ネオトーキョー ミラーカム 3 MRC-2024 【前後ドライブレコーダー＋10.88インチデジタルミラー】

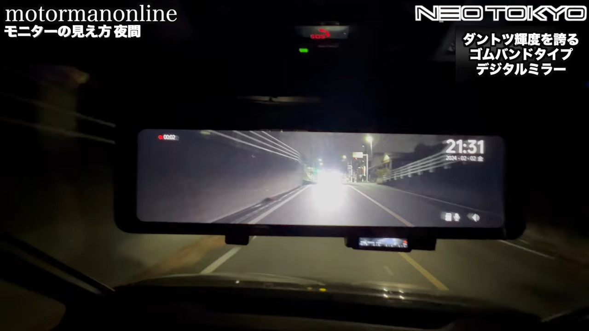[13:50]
気になるところかと思うんですけれども実際今運転していて眩しさというのは全く感じないということを皆様にお伝えすることができるかと思います
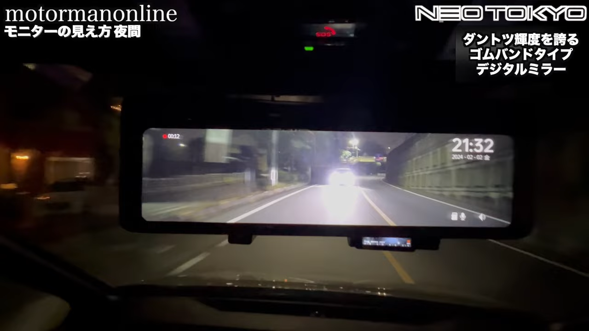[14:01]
また輝度だけではなくてカメラ自体の使用具体的にはHDR補正がしっかりとなされているかどうかによってもこのスマートミラーの眩しさというのが変わってくると思います後ろに今車が追尾してきておりますけれどもHDR補正が効いていない状態になりますとこのヘッドライトの乱反射が非常に強くてその状態で眩しさを感じる